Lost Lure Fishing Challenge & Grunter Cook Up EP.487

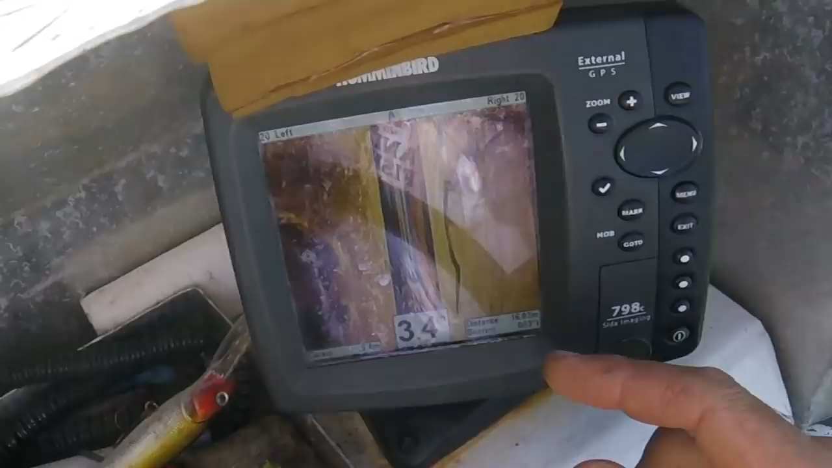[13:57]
Because, yeah, the boat's sort of going a little bit weird. But that's, yeah, I think that's a log.